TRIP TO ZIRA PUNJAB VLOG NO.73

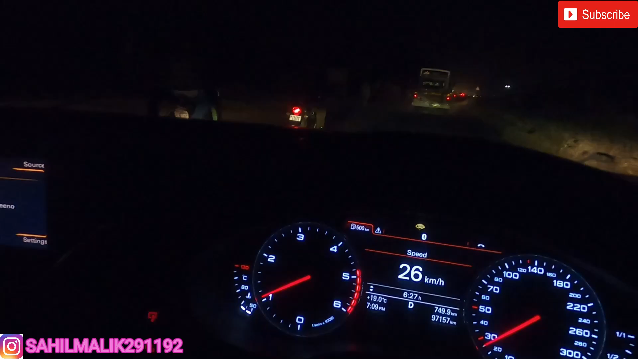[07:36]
और गाड़ी ने मतलब 900 थी सुबह, अभी 500 है,
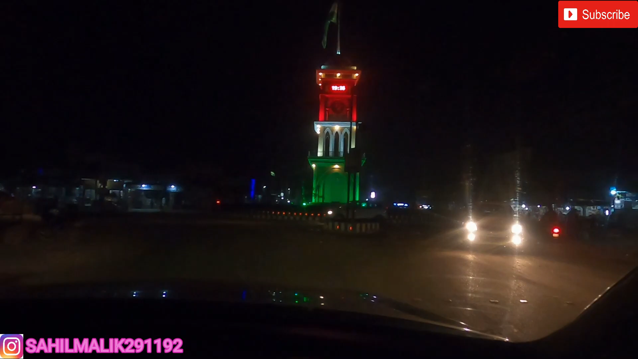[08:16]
तो जी जनकपुरी का हरिनगर, ओ दिल्ली का हरिनगर देखा होगा, ये है यहाँ का हरिनगर घंटाघर,
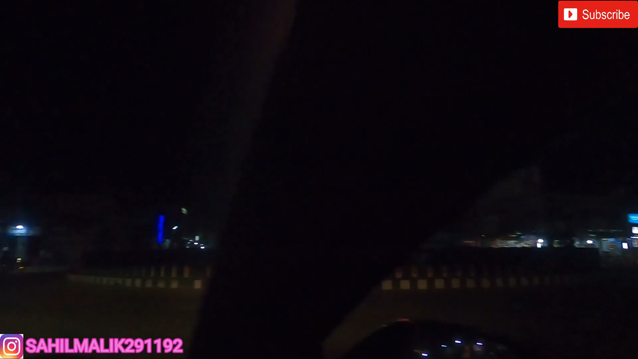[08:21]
कितना सही लग रहा है अपने ट्राई कलर के अंदर। ओ भाई चक्कर में तेरा भाई ना रह जाओ, हो रहा। चलो जी यहाँ से मुझे भी पता है, लास्ट ईयर मैं भी आया था, मुझे भी पूरा रास्ता याद है, यहाँ से सीधा फिर एकदम गोल चक्कर आ गया, उससे और सीधा राइट में घर आ गया।